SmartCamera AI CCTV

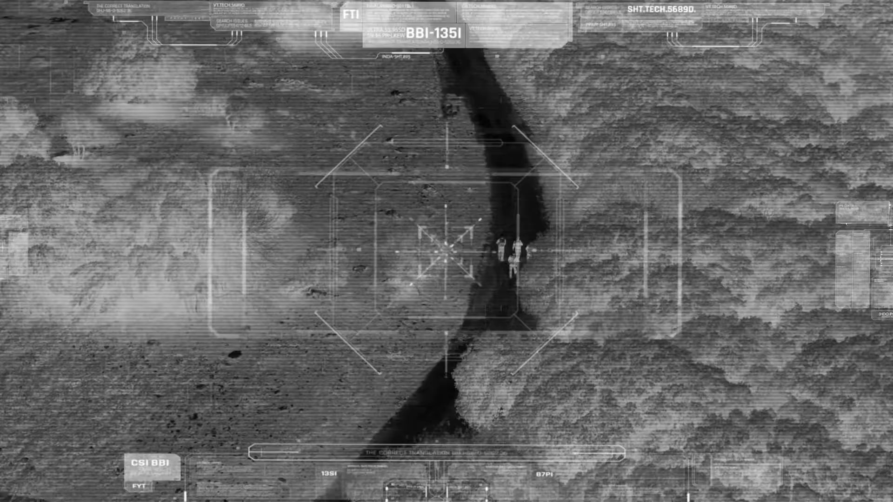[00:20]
or as complex as using long-range thermal cameras to detect human movement across large outdoor spaces,
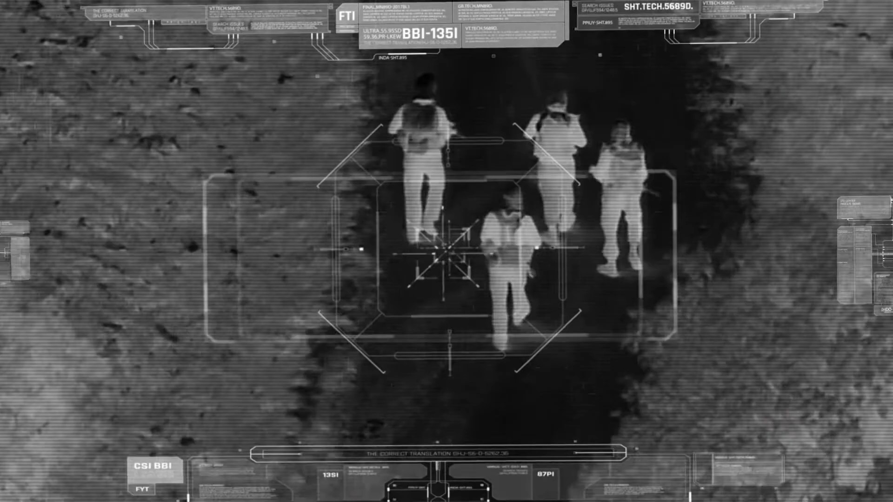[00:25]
like a solar farm or warehouse.